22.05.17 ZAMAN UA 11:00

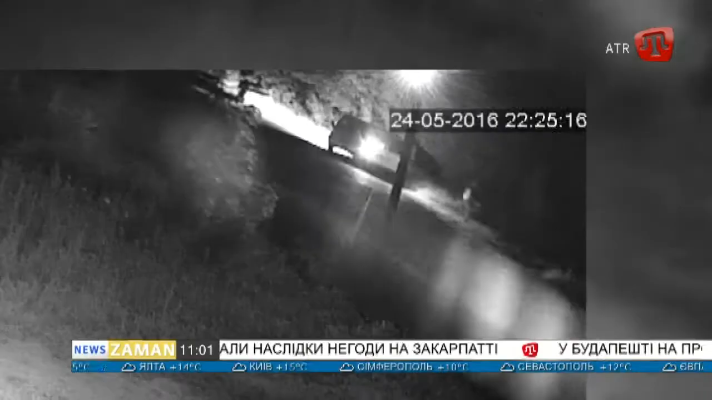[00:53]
Камера відеоспостереження зафіксувала, як двоє людей у формі російських дорожніх інспекторів зупинили машину Ібрагімова і затягнули його до свого мікроавтобуса.